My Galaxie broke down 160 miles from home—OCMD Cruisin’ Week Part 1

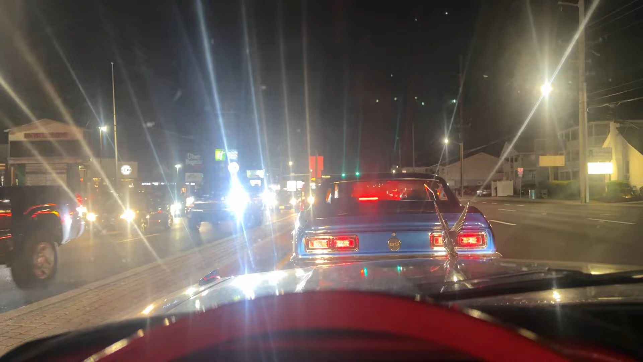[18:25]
little bit now the streets of 127th through like 118th they're pretty packed which is
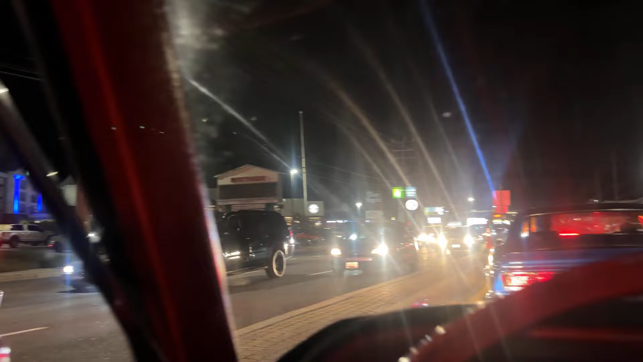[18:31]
pretty cool there's a lot of classic cars out tonight I'm honestly seeing more here now than I did at the shows earlier but it's pretty cool I'm feeling pretty good I'm getting a lot of attention in this which I like for sure it's definitely a head
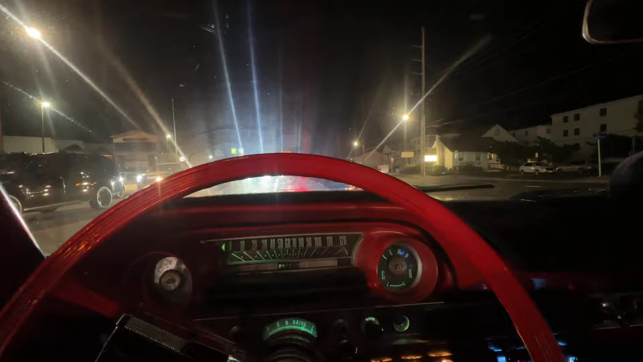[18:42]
turner and I've sounded off the Dixie horn a couple times which people around me seem to appreciate I think it's pretty cool actually having something to show off this year so keep on cruising hopefully find a spot to park and then I'll be able to stand outside and watch these cars pass by a little bit